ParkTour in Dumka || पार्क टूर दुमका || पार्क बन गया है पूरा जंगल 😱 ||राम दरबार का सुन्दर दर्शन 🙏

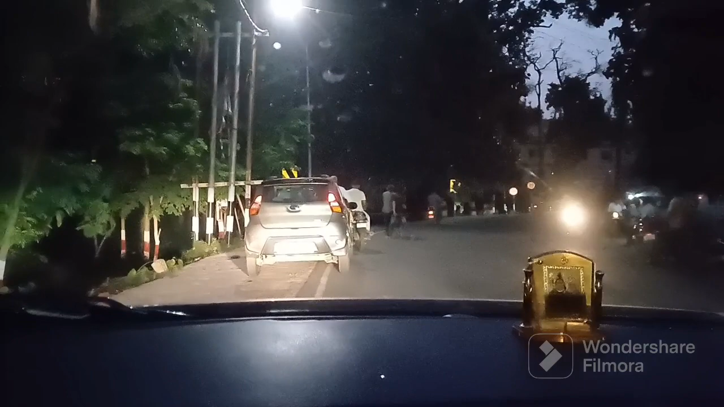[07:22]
यहां पर हमने देखा कि बहुत भीड है एक चाई के दुकान पर,
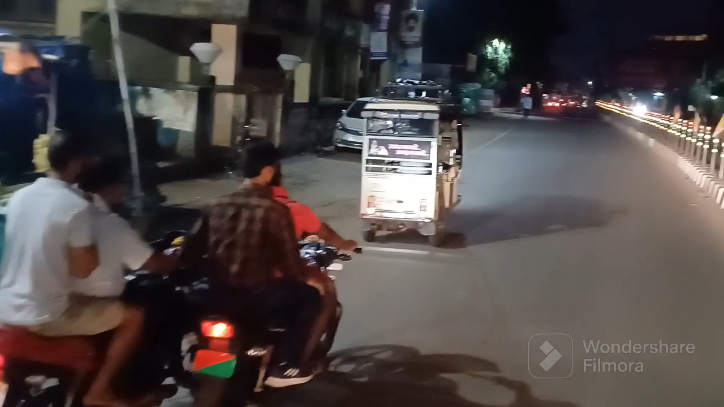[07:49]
यह देखें, यह कावर का टाइम चल रहा था, तो यह कावर भी जा रहे हैं,
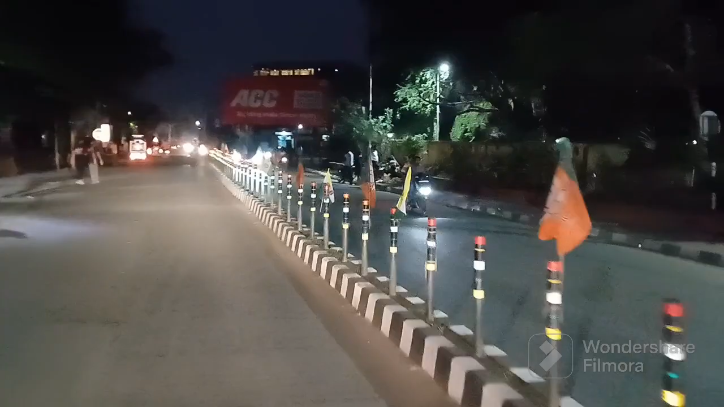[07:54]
यह नाइट व्यू कितना अच्छा लग रहा है इस रोड का,